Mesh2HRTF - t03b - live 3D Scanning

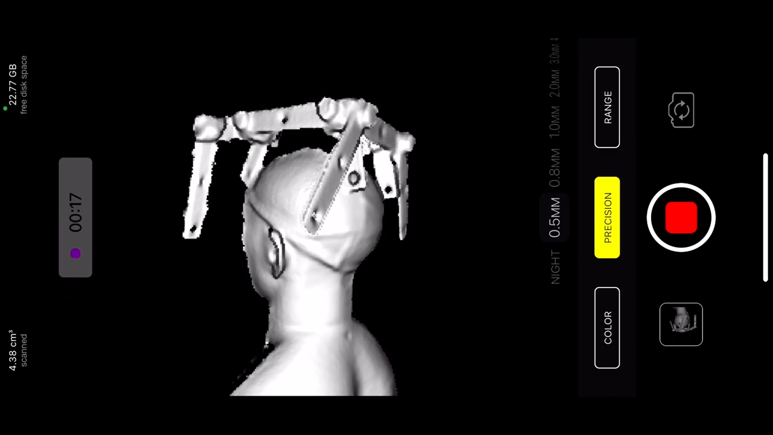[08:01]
So I'm starting from a back because back is the least important. If the phone messes up, if the tracking messes up, I try to go back.
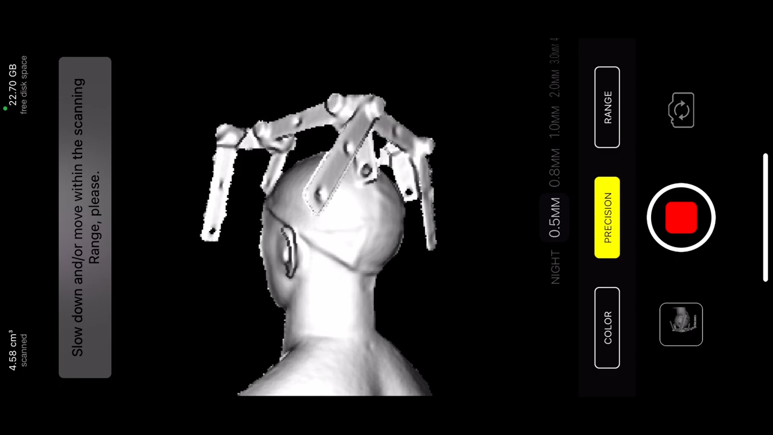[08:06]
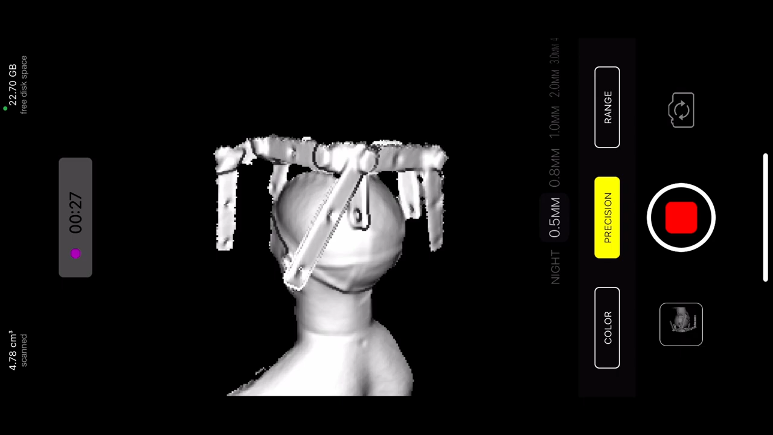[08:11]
And we don't forget to grab the view from the top. As you can see, it really doesn't like looking at this reference geometry.
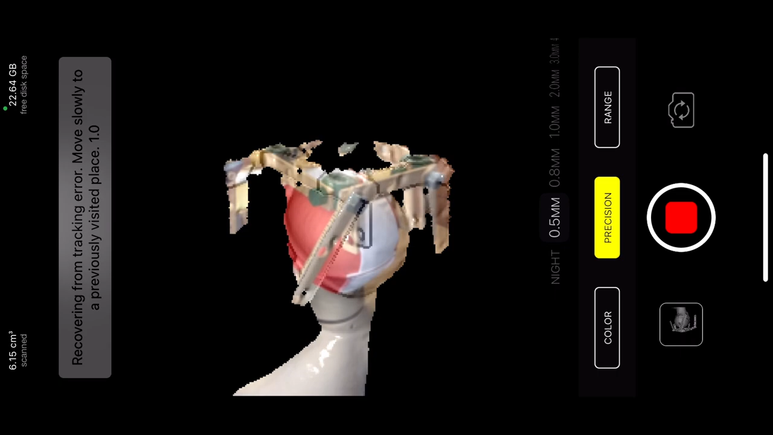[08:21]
I wonder why, but that's how it is. So if I continue going off, it really doesn't like it.
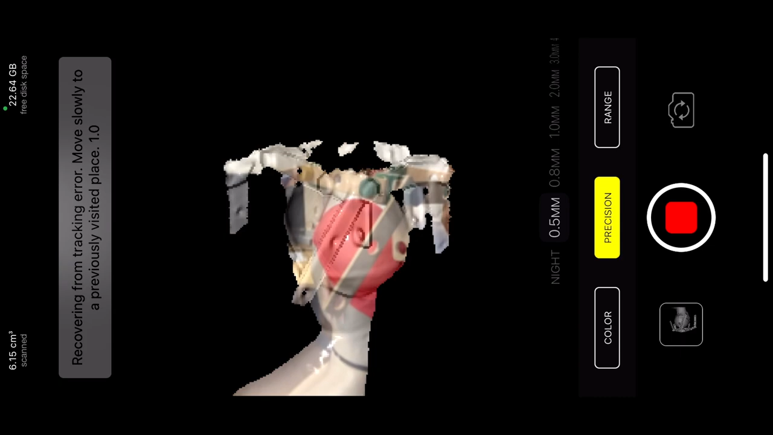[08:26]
But if I return back, it should recapture the position.
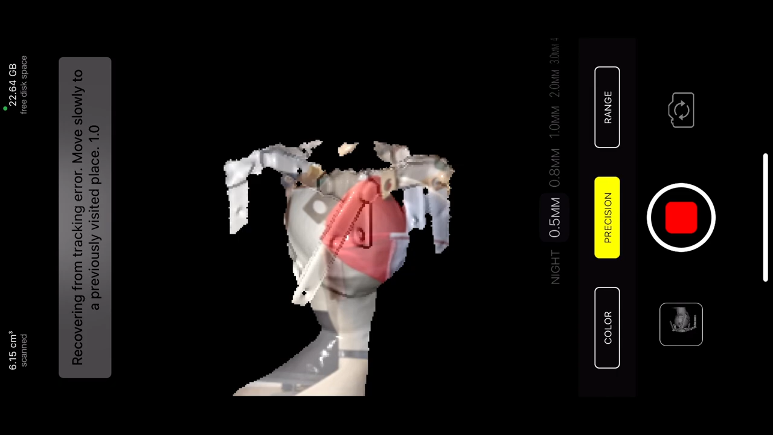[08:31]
So we have tracking back.
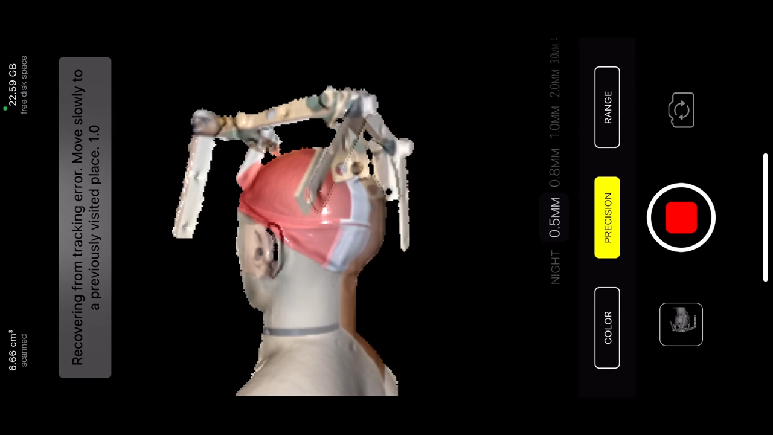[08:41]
And go on again. So if the tracking gets lost too often, maybe you should move slower.
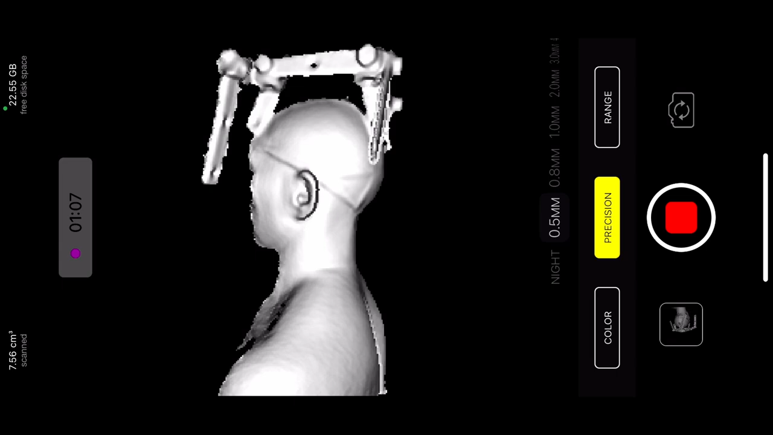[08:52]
Maybe you should get a different point of view so that the algorithm gets our features to track.
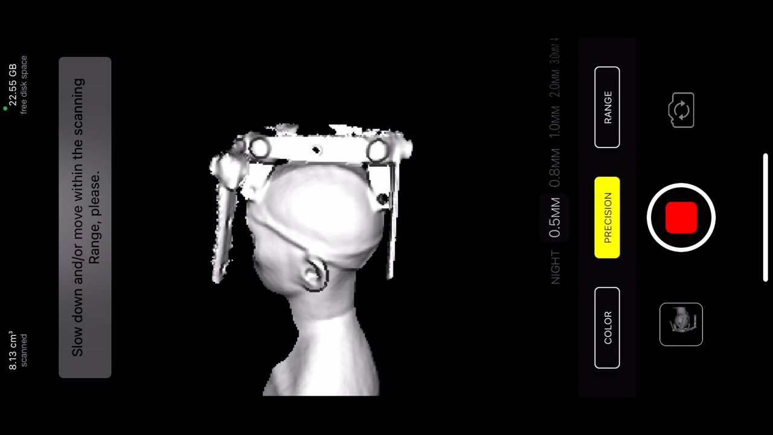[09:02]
So remember, right now we're doing the overall rough scan.
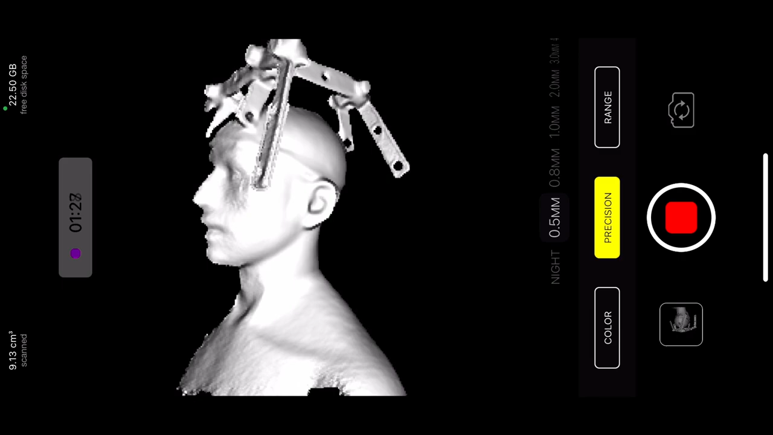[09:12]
So this is not supposed to be perfect.
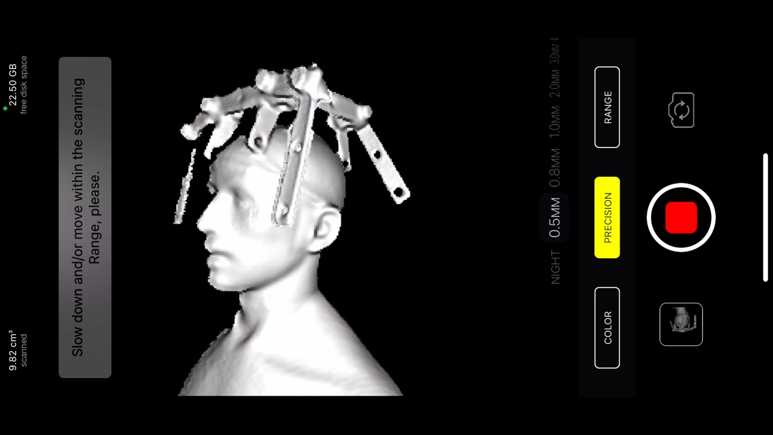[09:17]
It just needs to give you the general dimensions of the head and ear positions.
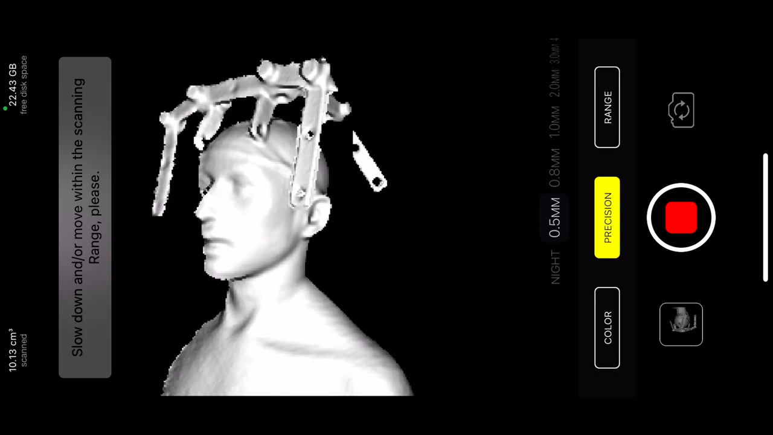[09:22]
We will attach high quality scan afterwards. As you can see, when you scan large surfaces, you accumulate errors.
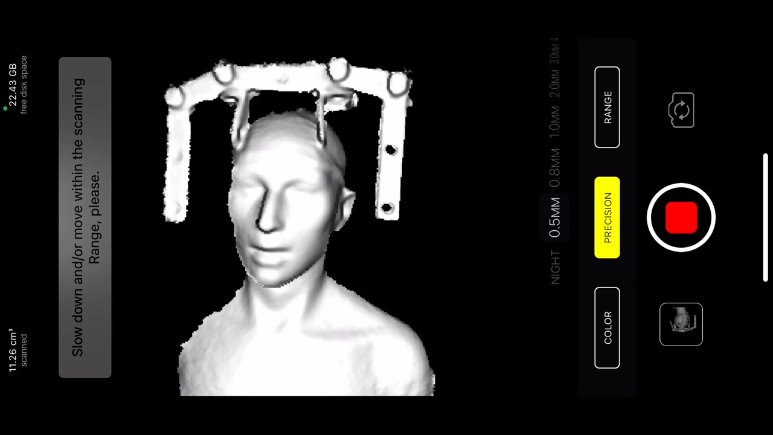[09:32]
And don't forget to get a view of the top of the head and the view of under the chin.
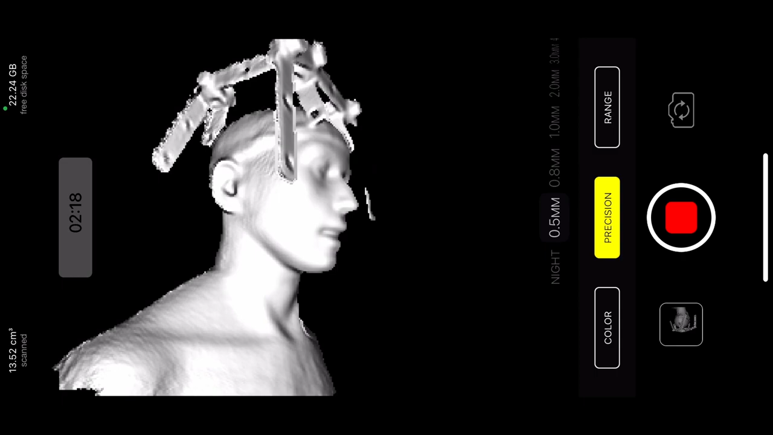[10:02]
But to be honest, this is not a guaranteed process.
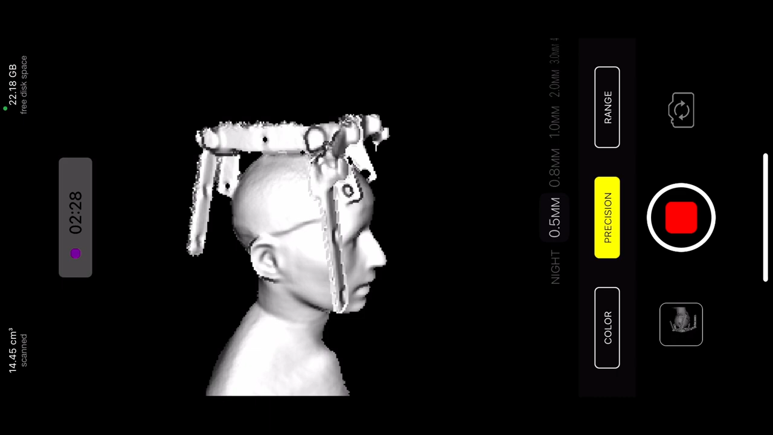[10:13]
Sometimes a scan will turn out bad and there's not much you can do about it. You can zoom in. You can basically zoom in means bring the phone closer to get a better view.
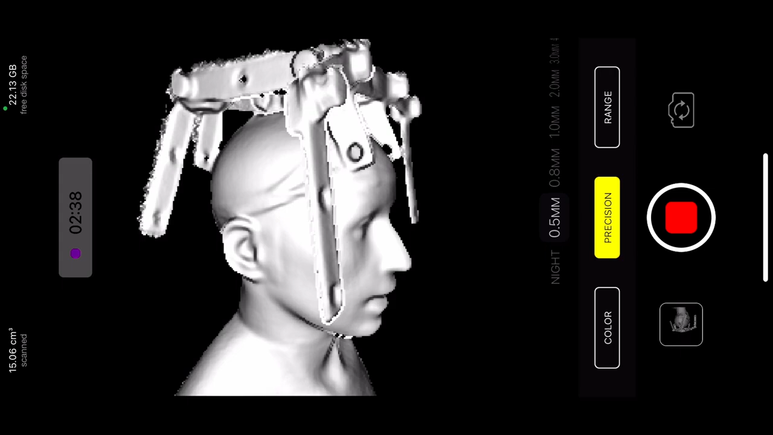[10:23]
Because clearly the closer the sensor is, the better is the resolution.
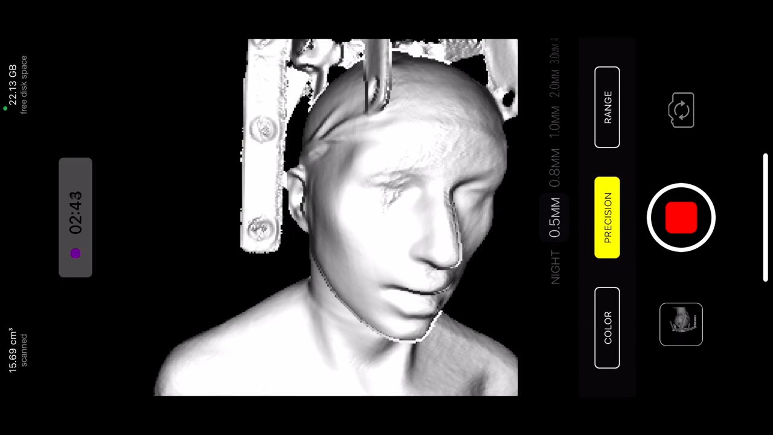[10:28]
It is especially important when you're
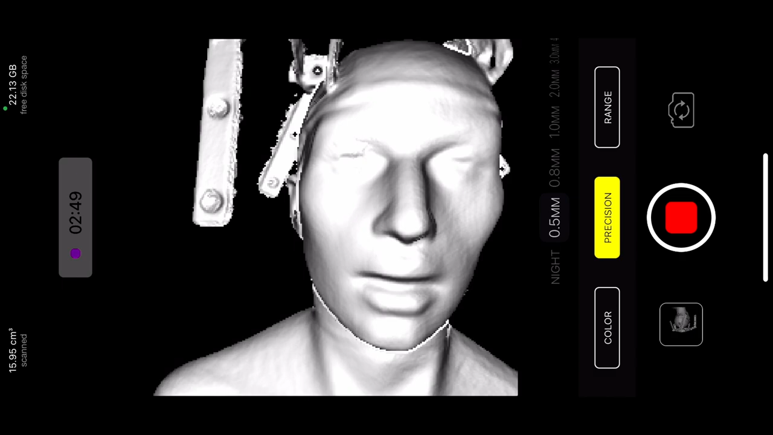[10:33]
going to scan the details on the ears. So in this view, I think we see both ears, which is good.
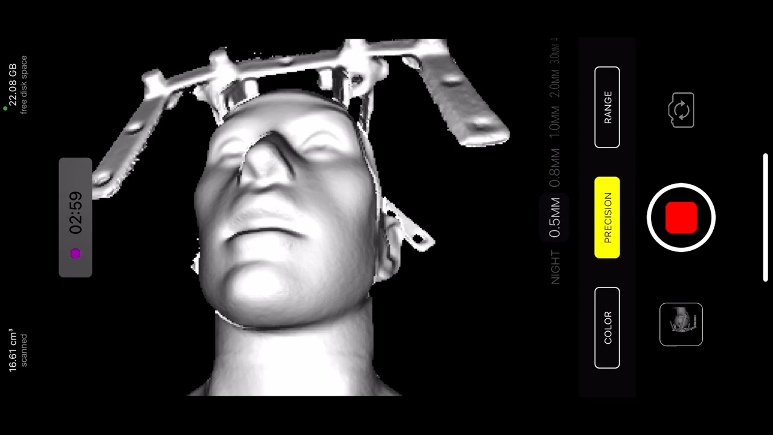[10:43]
And let's leave it and stop it here.
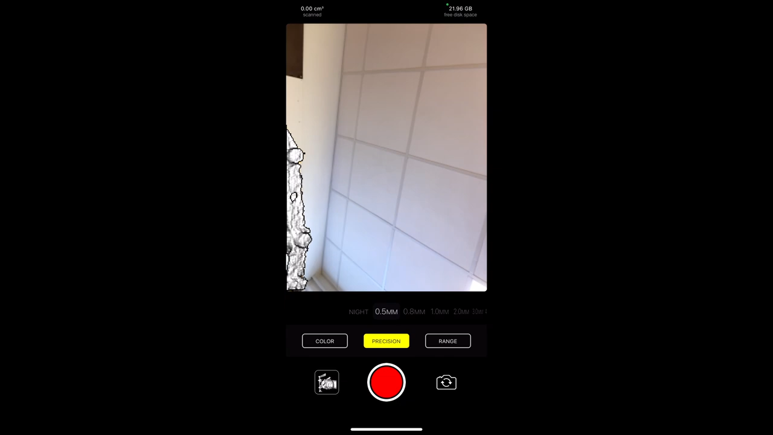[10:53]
Now we go to the gallery. Scan.
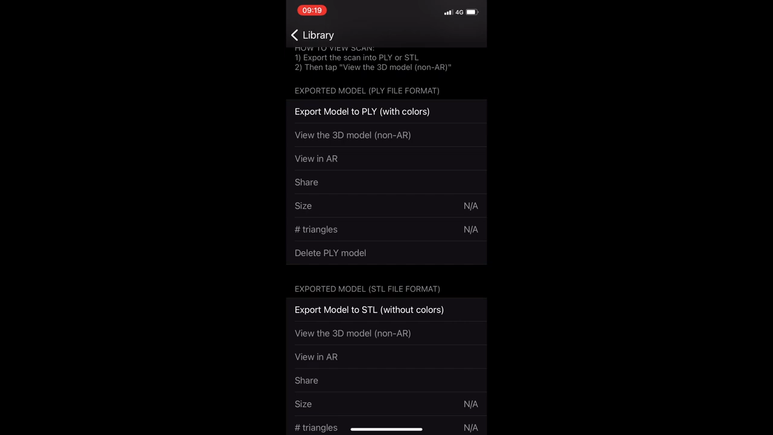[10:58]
Export model to the STL. And view the model.
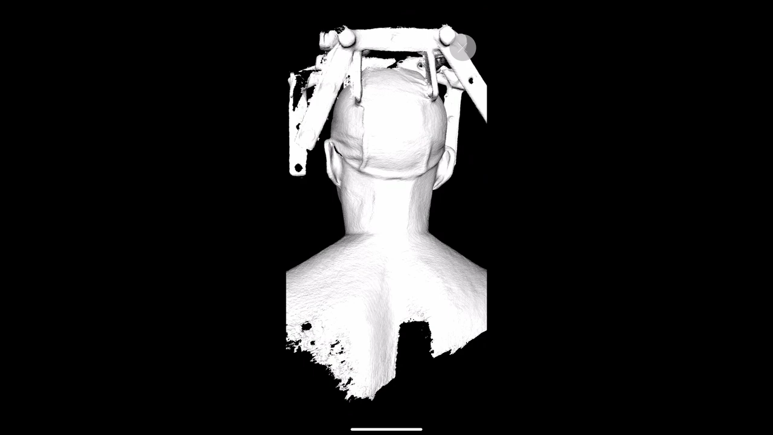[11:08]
So we have a bit of a hole behind the ear, but it doesn't matter at all.
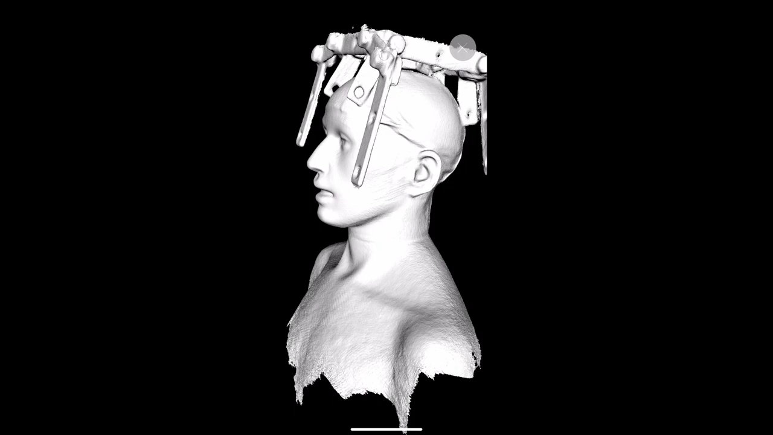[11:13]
We have a pretty nice face. I think I like it.
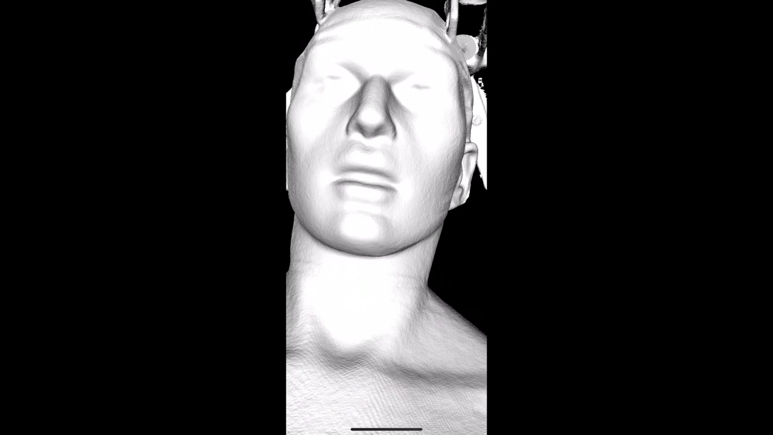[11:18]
So bringing the sensor closer to the face must have improved things.
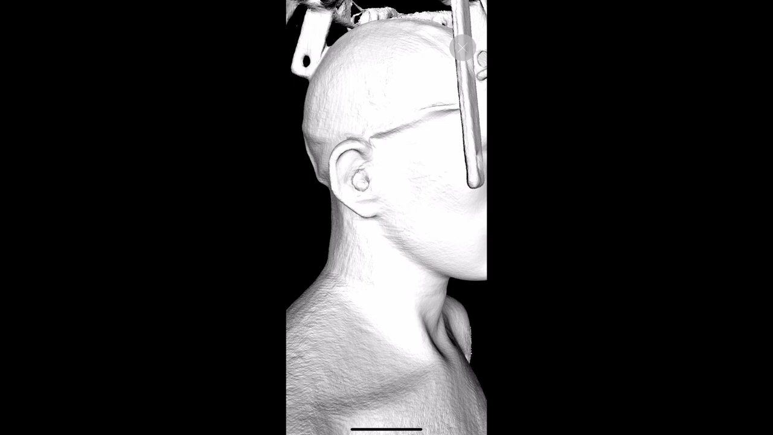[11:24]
And we got the rest rough enough, good enough.
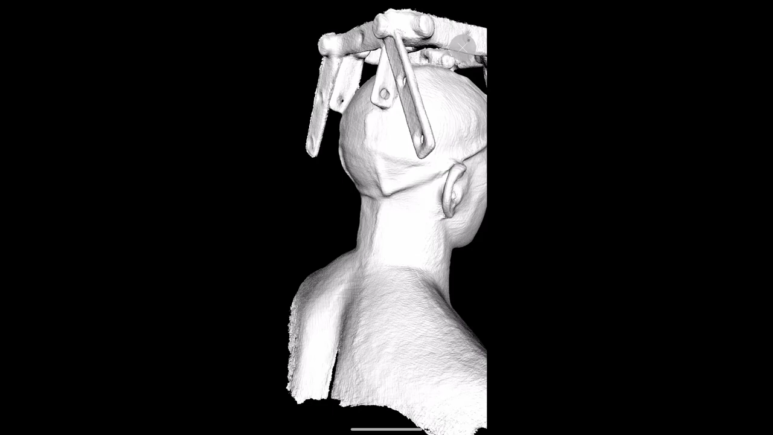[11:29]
And remember we have reference geometry on the head. So now when we're going to do the detailed scans, we are going to use this geometry to align the scan perfectly afterwards. So if the surface of the face is not perfectly captured,
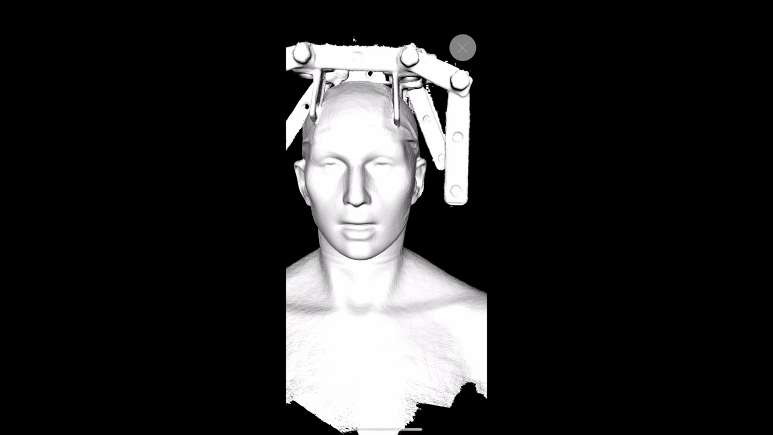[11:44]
we still have reference geometry around to use.